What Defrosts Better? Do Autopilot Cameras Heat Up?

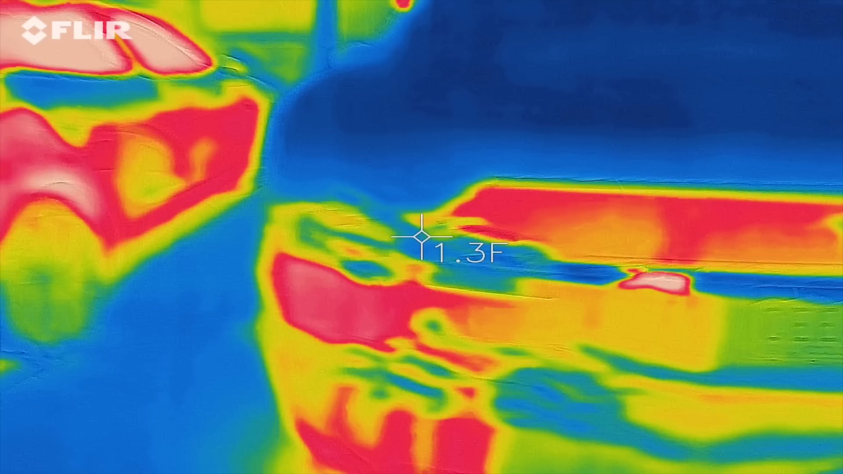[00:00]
Then we have Model 3. This whole panel is warm.
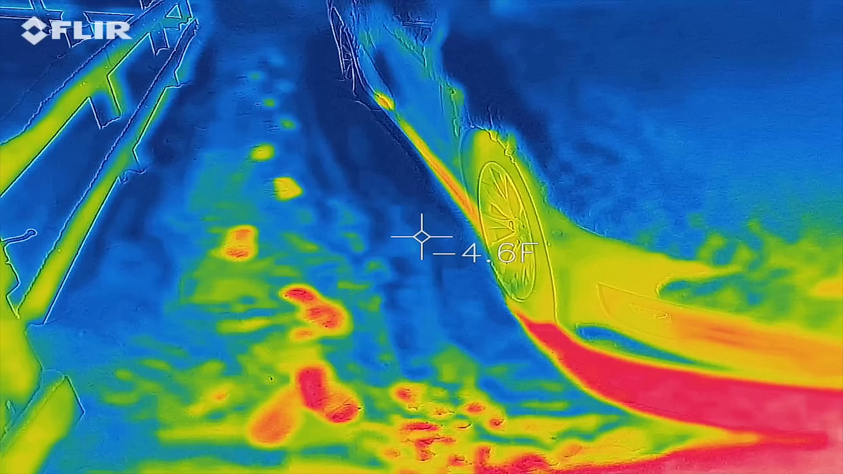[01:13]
That's fun. You can see how much warmer it is under the car. Okay, so here is the Model S.
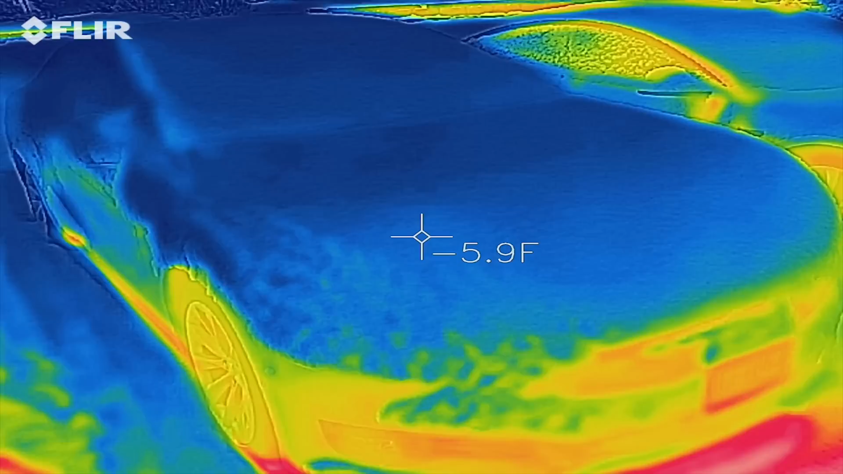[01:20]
You can see the side camera,
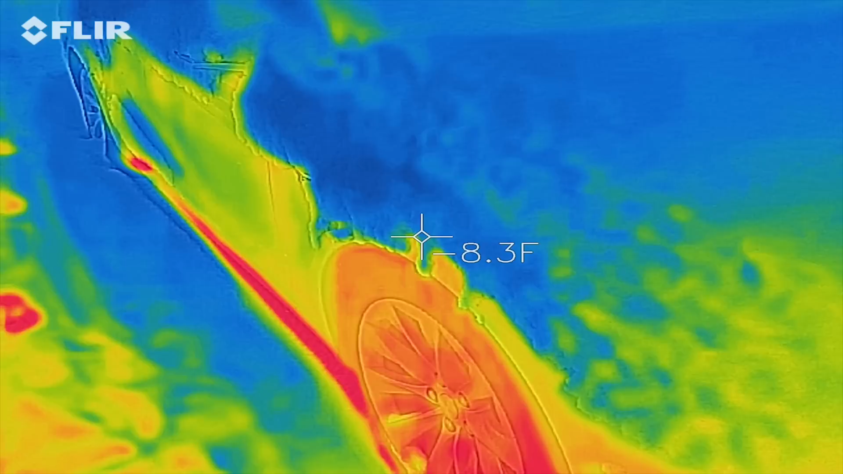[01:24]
max of 40 degrees,
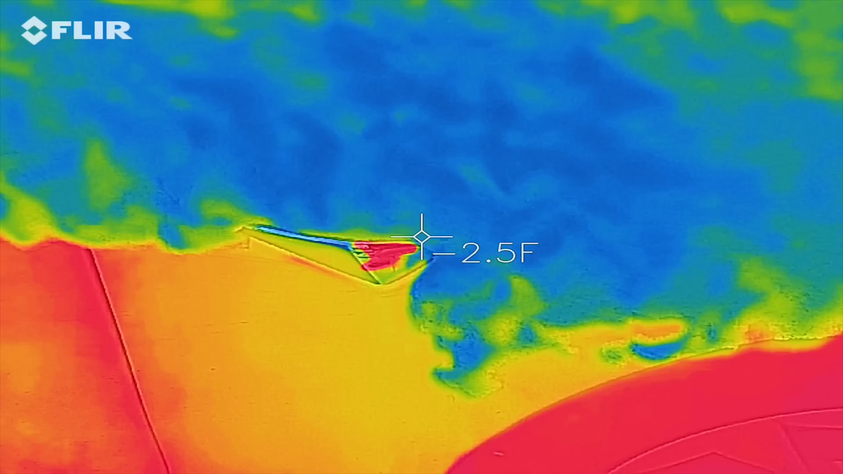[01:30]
and neither car has been driven a long time, as you can tell by the snow.
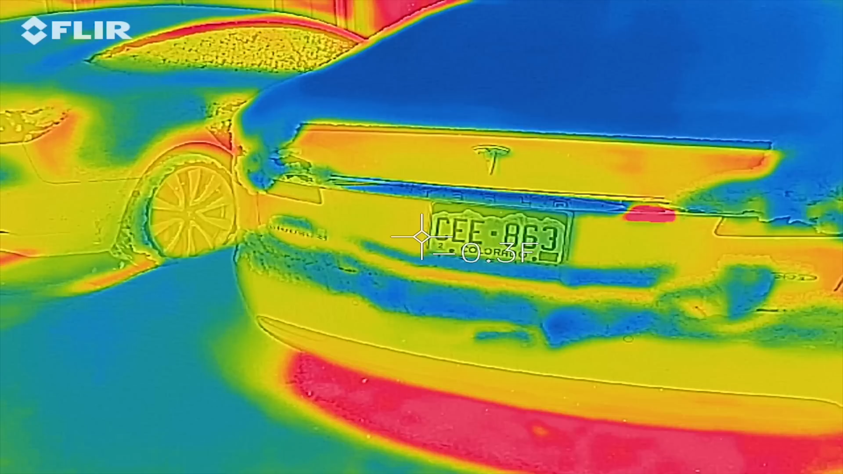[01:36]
You can see that camera right there. Nothing on it.
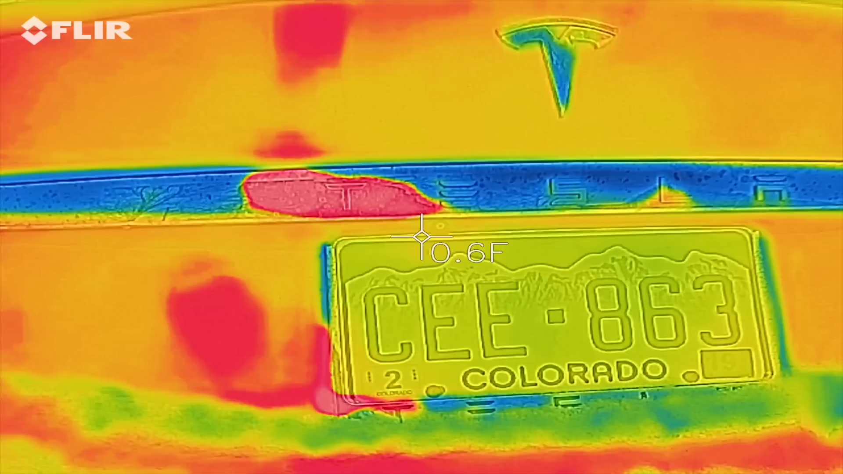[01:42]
And here is the Model 3.
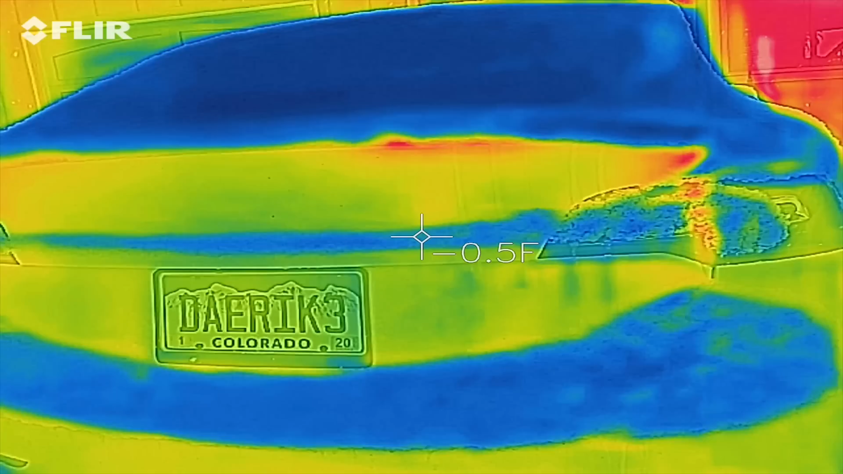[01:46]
On screen: spot -0.5°F
You can see that camera, no increased temperature.
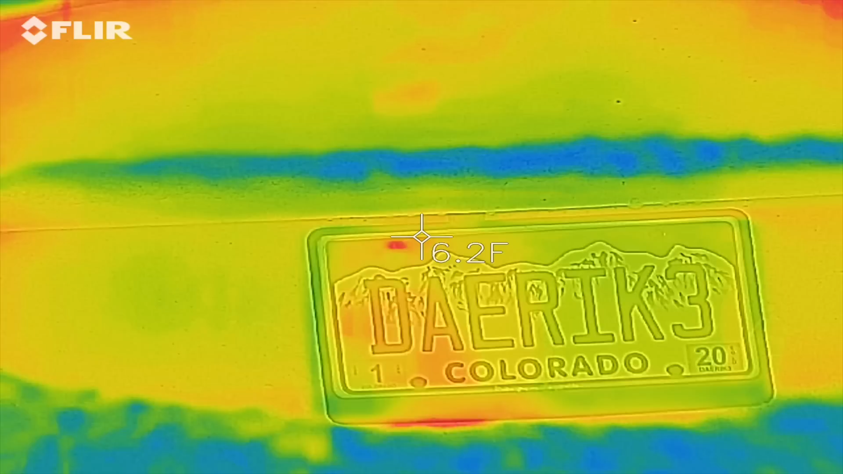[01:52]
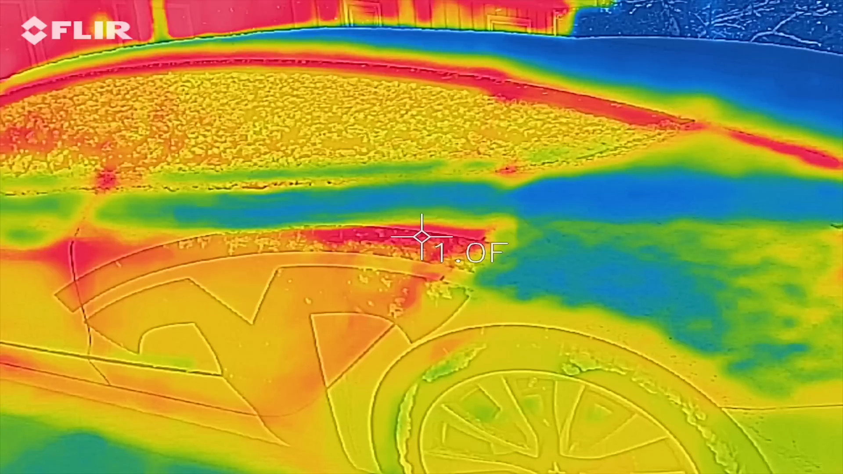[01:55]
Oh, wow, look how cool the snow looks on there. That's cool.
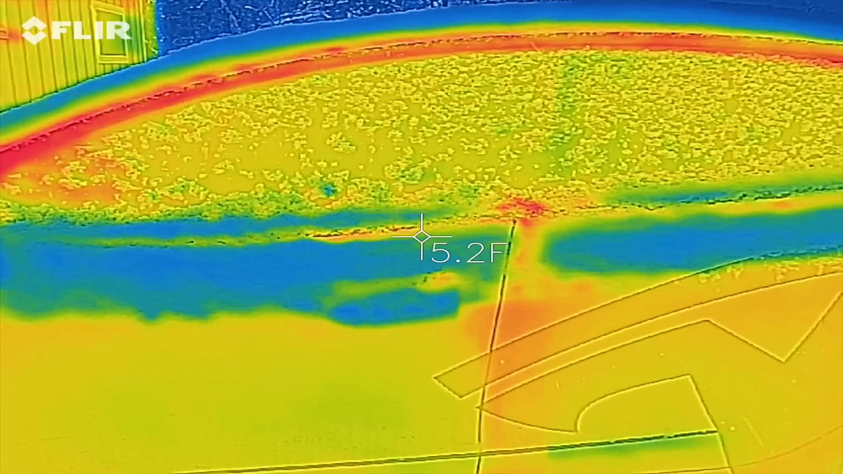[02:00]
Oh, here's Model 3 and FLIR. Sorry, distracted.
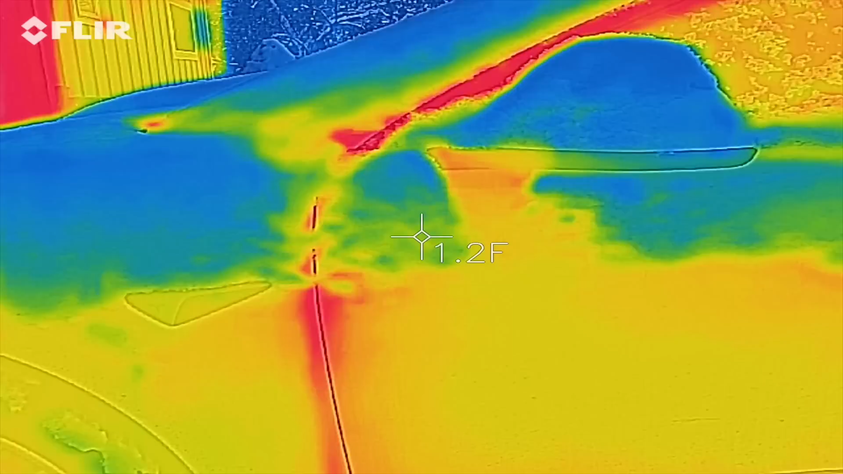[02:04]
And then here is the Model 3 side camera.
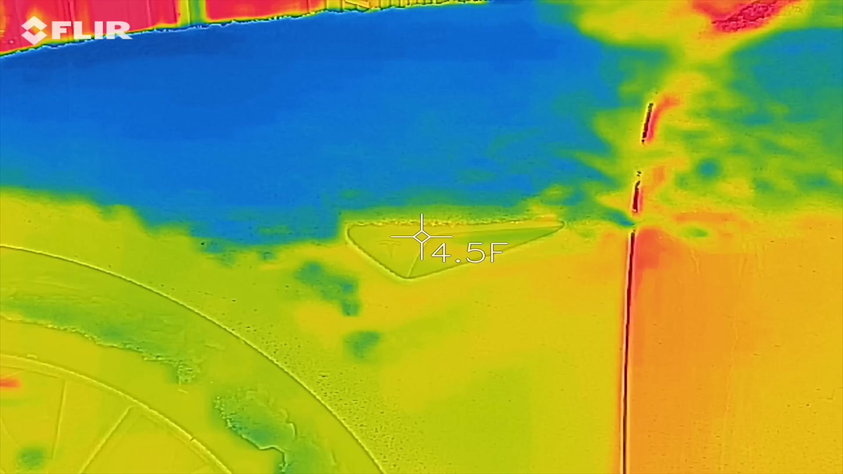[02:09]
On screen: spot 4.5°F
It's actually much cooler than the Model S, which is funny.
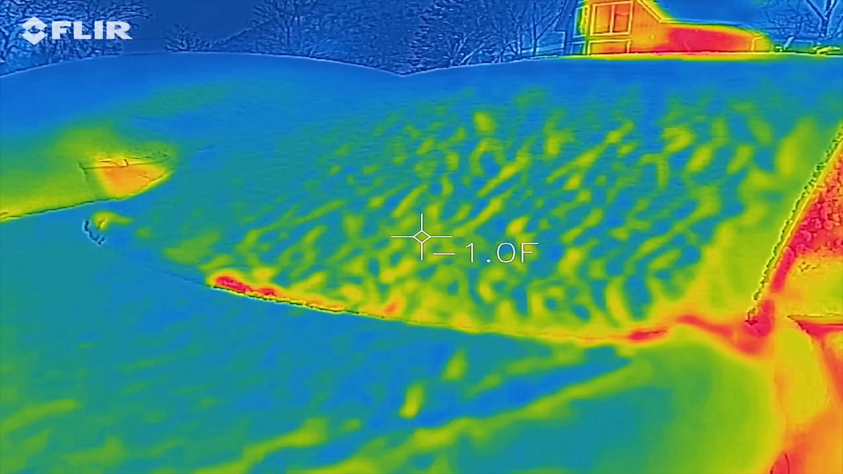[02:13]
And then down here, that says hotspot, but that's because it's just hot compared to the surroundings, so it's like 16 degrees.
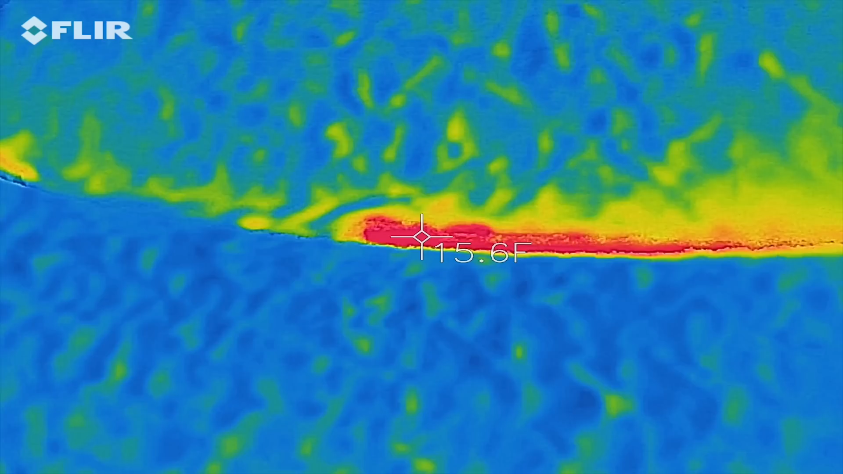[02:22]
But the windshield's all very, very cold.
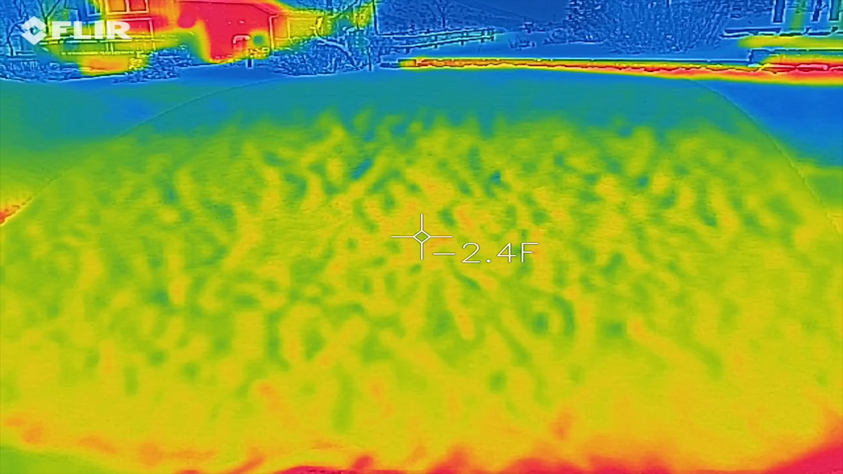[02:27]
Okay, so there's the baseline.
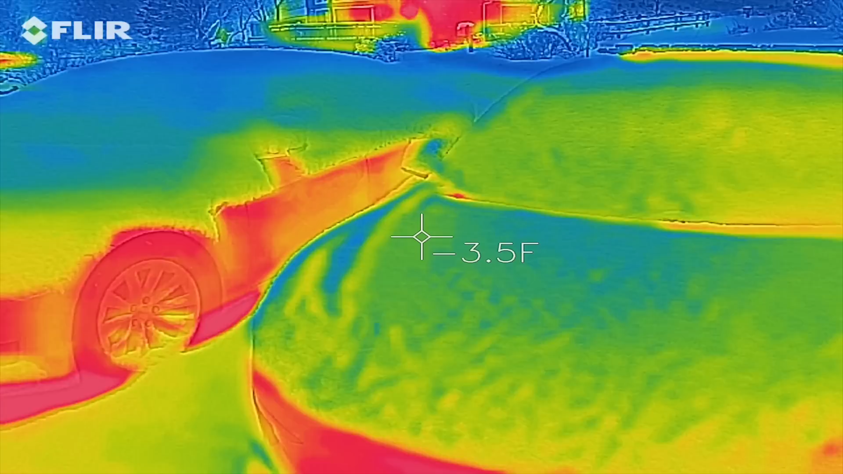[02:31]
We will start the time-lapse. Both cars, we got the Model 3 on this side, Model S on this side. Decided to turn on the heated steering wheel, because why not?